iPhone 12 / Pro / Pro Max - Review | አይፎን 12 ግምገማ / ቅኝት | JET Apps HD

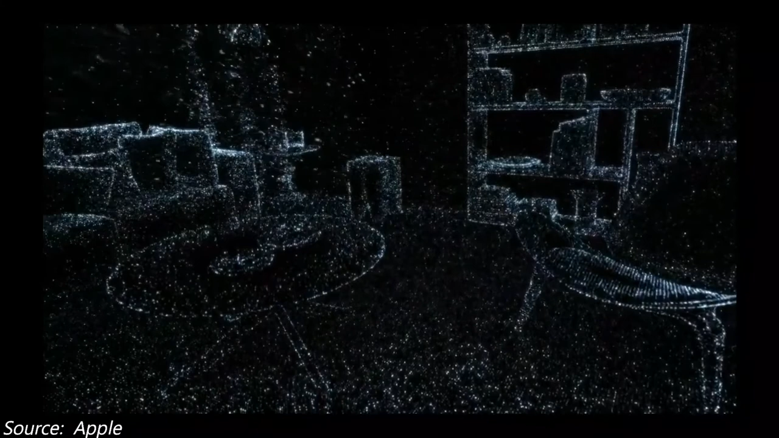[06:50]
ሪያሊቲ አፖች ዲቨሎፕመንት ይደረጉ ሊያግዝ ይችላል። ዲቴክቲንግ ኦብጀክት ሶ ዳት